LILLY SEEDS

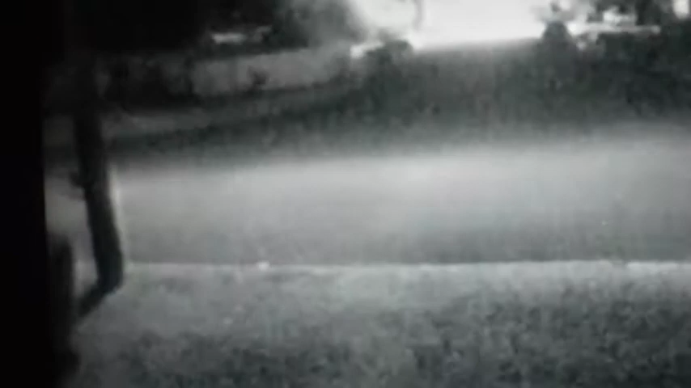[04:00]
oh who do we have here now I thought maybe the owners moved away because this is the first time the dog's been out in the last couple of weeks figured maybe or a week figure they moved on the 15th week and a half ago because I haven't seen the dog since then
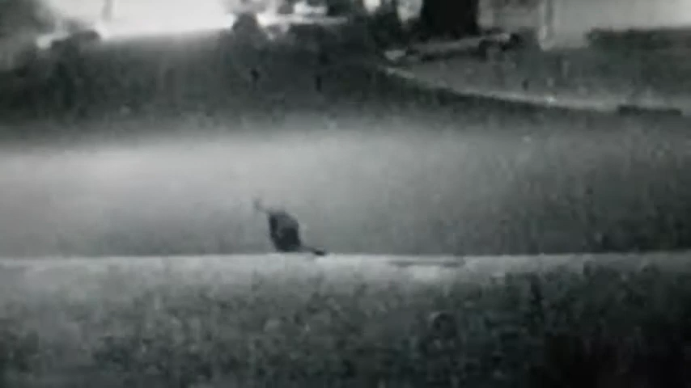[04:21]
but no dog still around trying to see what kind of trouble it can get into you drinking water or smelling possums and raccoons it's not the edge of the storm drain oh I guess I'll go wander over here there's nothing going on oh well a dog's life a dog's life